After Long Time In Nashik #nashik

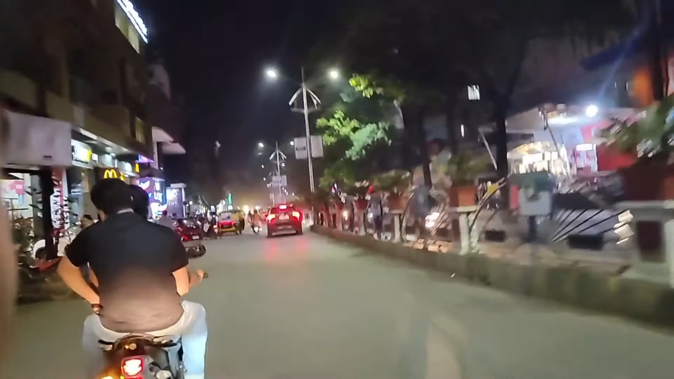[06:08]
कॉलेज रोड घूमने का रात को एक अलग ही मजा है।